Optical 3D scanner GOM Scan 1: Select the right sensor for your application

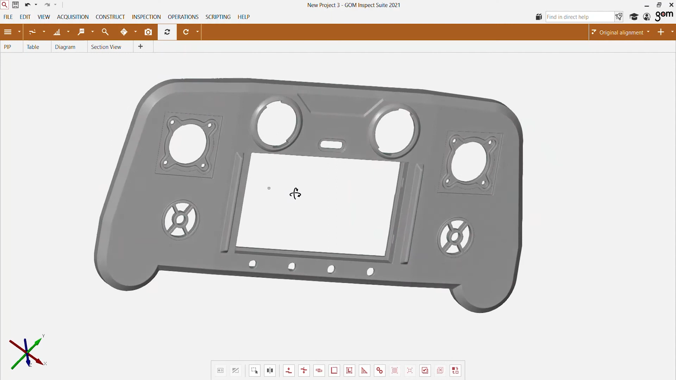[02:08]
Here you can see the data that we were able to capture on the game controller.